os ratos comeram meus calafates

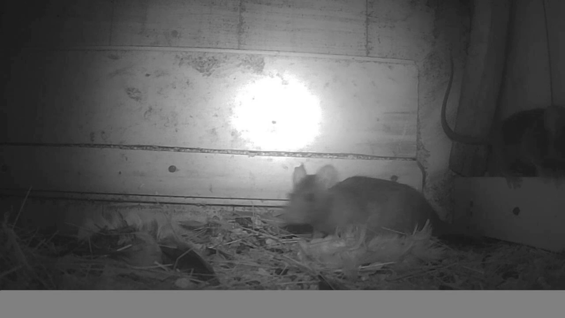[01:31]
Para acabar de comer o resto do calafate. Por enquanto tem dois aí, tem bastante pedaço ainda de calafate. Pedaço pequeno, né? Aí novamente, outro quadro. Segue se alimentando. Está aí um bichinho que eu não gosto pessoal, eu odeio o rato. Não gosto mesmo. Sempre, sempre incomoda.